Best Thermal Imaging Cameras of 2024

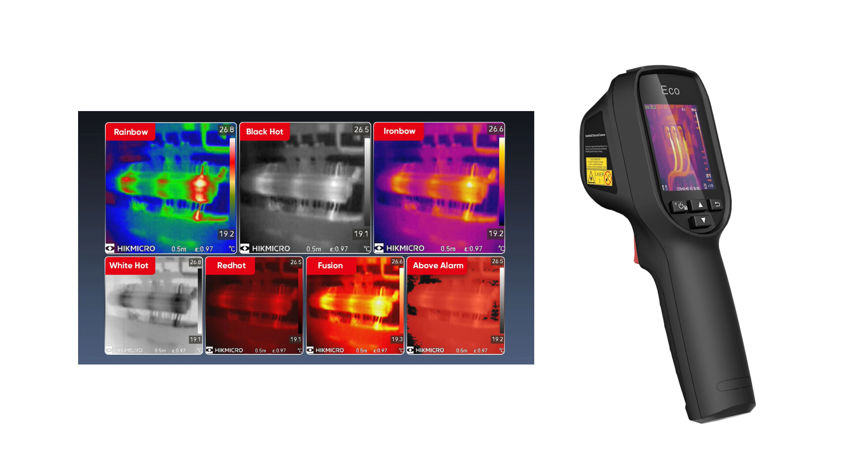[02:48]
red hot, fusion, and above alarm, you can select the perfect color scale for your specific job requirements,
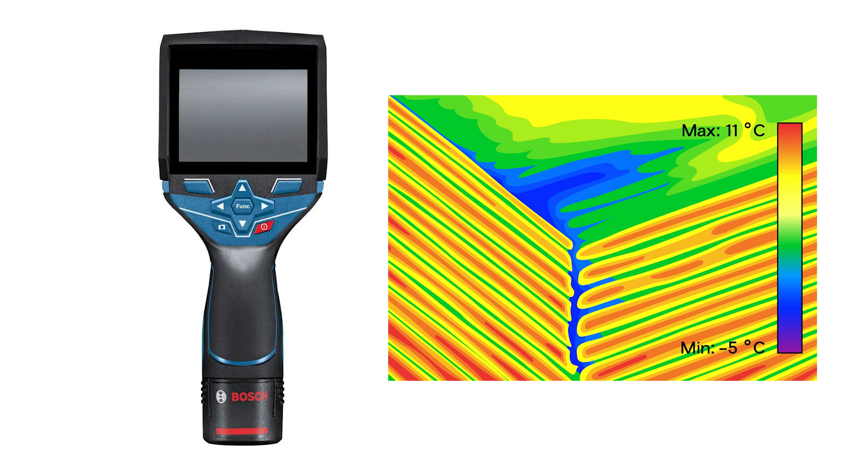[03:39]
with over 19,000 measurement points, showcasing hot and cold spots, central temperatures, and an adjustable temperature scale. What sets this camera apart is its integrated visual camera,
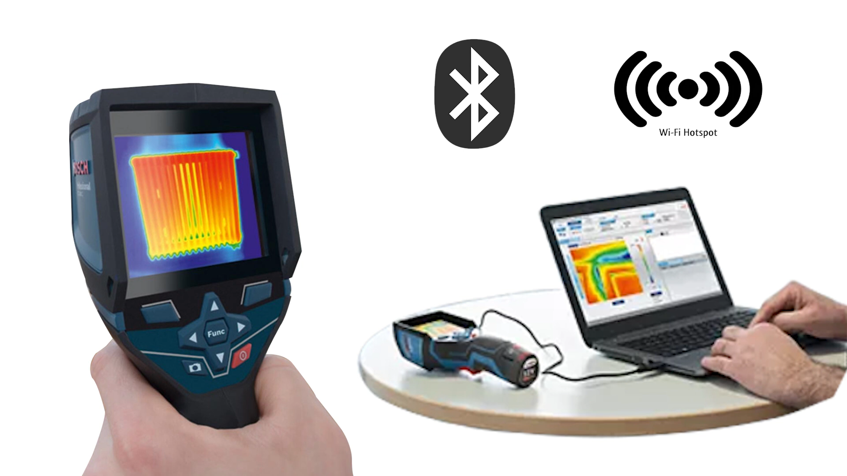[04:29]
Users can connect to a device via Bluetooth or a Wi-Fi hotspot, utilizing the GTC software for efficient data management.
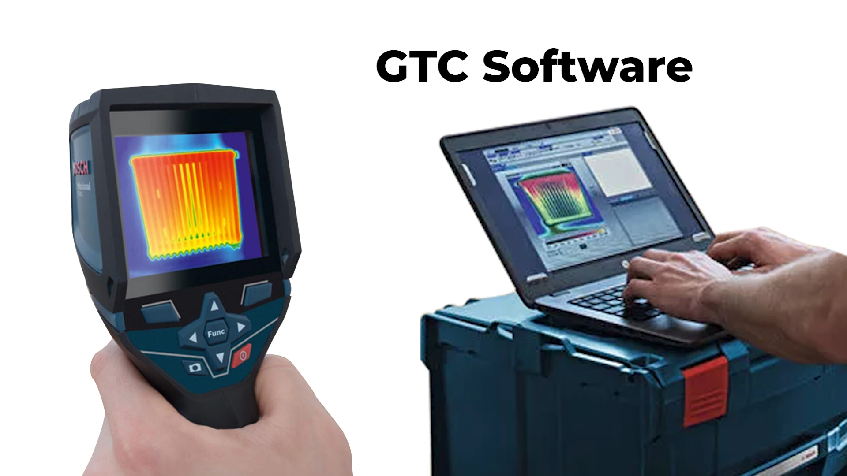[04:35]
Moreover, the camera's real-time issue detection capabilities enable uninterrupted production assessment,
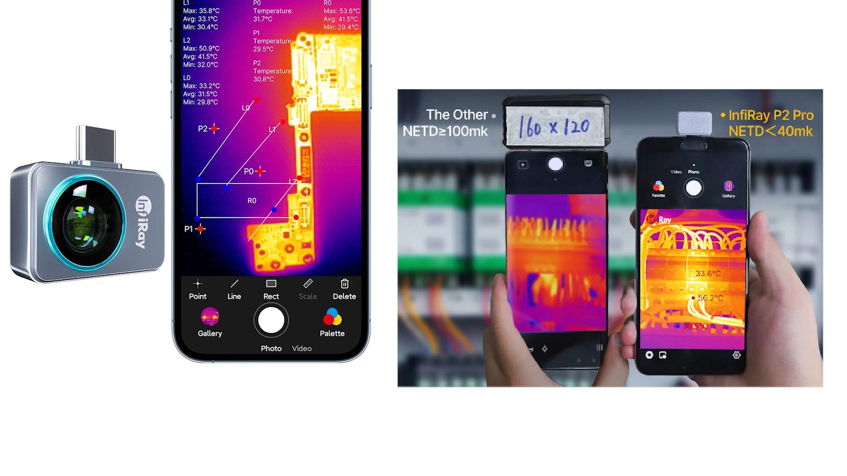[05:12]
this device boasts an ultra-high sensitivity of 40 MK, capable of detecting temperature changes as low as 0.04 degrees centigrade.
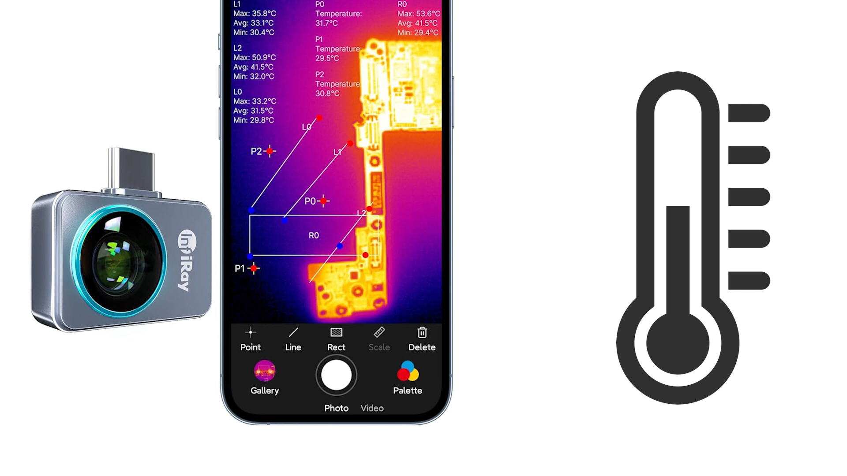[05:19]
What sets the Infurray P2 Pro apart is its PCB-level temperature measurement accuracy,
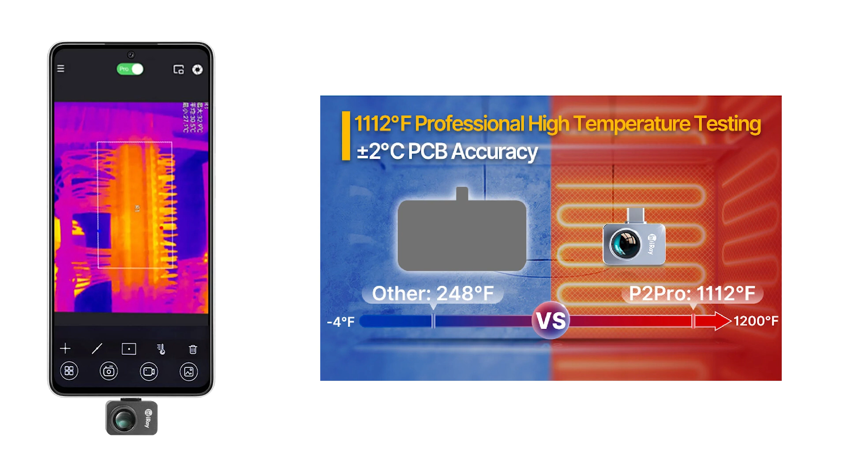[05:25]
accurately reading temperatures within a range of 3.6 degrees Fahrenheit, 2 degrees centigrade.
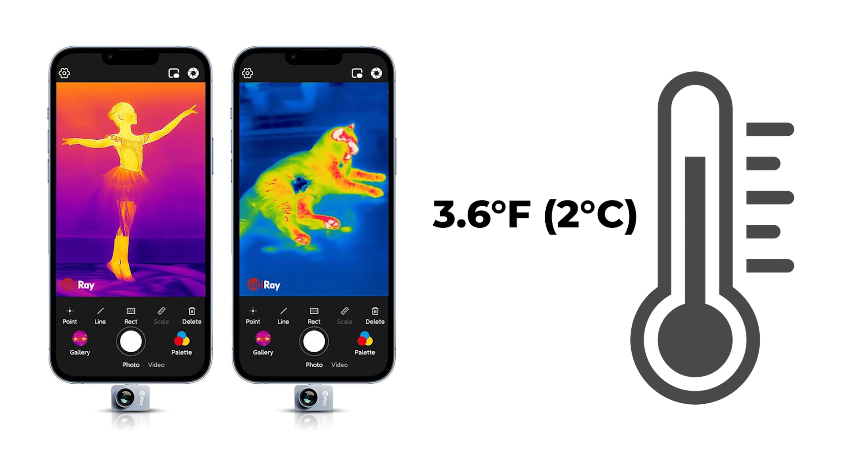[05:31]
Additionally, it's 19.7-inch, 50 centimeters.
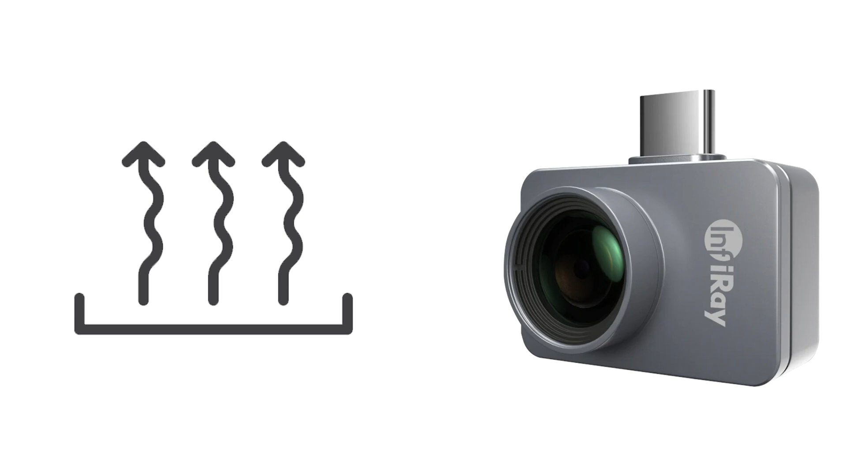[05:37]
Extension cable provides increased flexibility in detecting heat-related issues, making it suitable for diverse applications. Equipped with user-friendly DIY color bar technology, users can easily highlight target areas by swiping two fingers or manually setting the temperature.
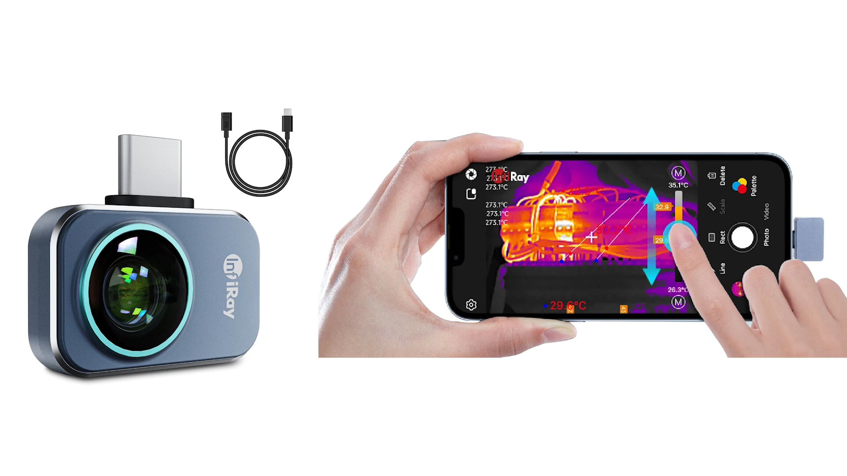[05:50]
Moreover, the device offers 12 color palette modes,
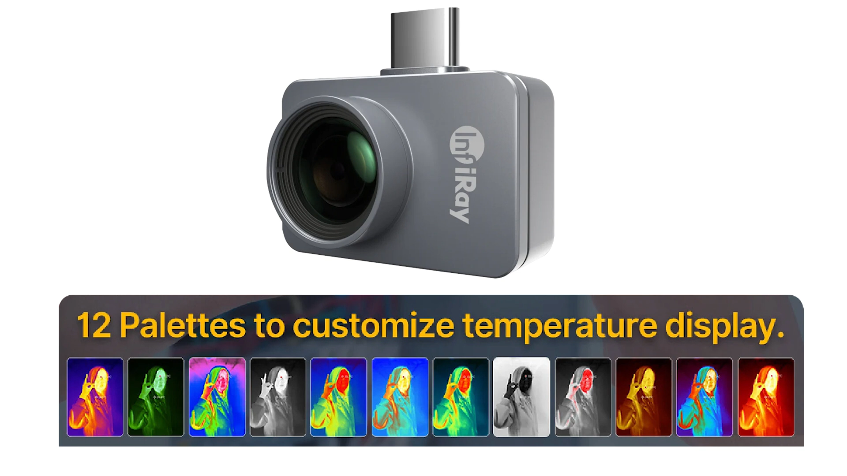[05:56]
allowing users to differentiate temperature variations within a scene.
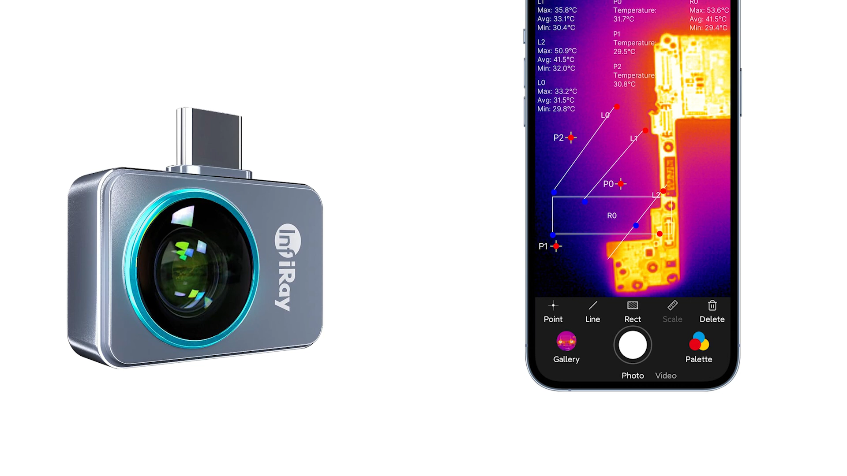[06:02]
The Infurray P2 Pro goes beyond mere thermal imaging. It includes a free professional analysis mode for global users, enabling secondary analysis of captured thermal images. Users can directly open these images with software for detailed point-line surface data analysis,